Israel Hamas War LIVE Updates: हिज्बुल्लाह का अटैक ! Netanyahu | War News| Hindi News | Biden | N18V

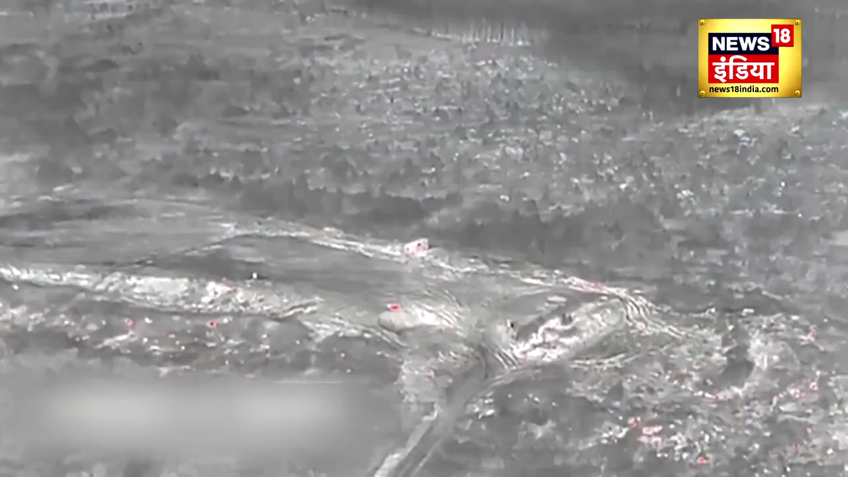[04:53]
इस बार हेजबुल्ला ने कॉनकोर्स एंटी टैंक गाइड़ेट मिसाईल फायर की रूस की ये